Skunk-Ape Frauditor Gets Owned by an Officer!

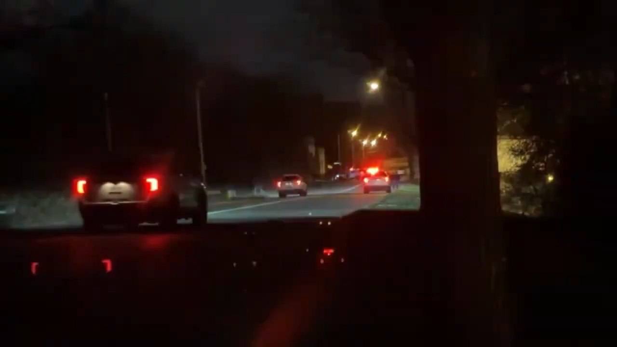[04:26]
Well, I'm going to get closer then since he's not blocking this road off anymore.